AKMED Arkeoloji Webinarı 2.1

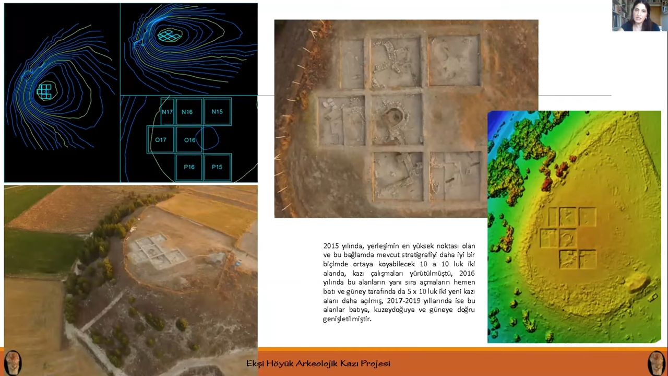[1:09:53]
alamda mevcut stratigrafi daha iyi biçimde ortaya koyabilecek. 100 metrekarelik iki alanda başlatılmış sonraki yıllarda ise söz konusu alanlar tüm yönlere doğru genişletilmiştir. Hali hazırda 650 metrekarelik bir alan içinde neotik dönem tabakalarına ulaşıldığını söyleyebilirim.
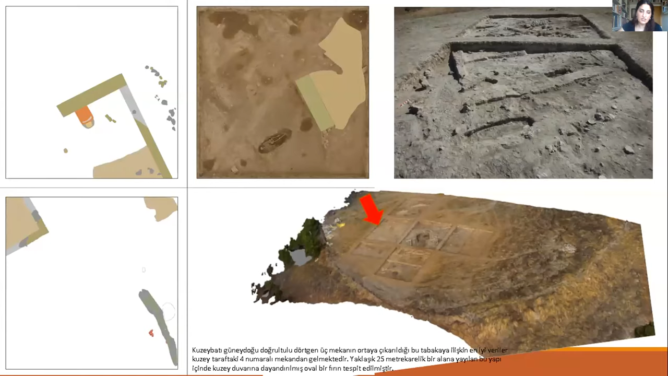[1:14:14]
bin yılının ilk çeyreğine tarihlendirdiğimiz üçüncü tabakaya ait üç yapı ortaya çıkarılmıştır. Dörtgen plana sahip bu yapıların birinden şurada gördüğünüz oval bir fırın tespit edilmiştir.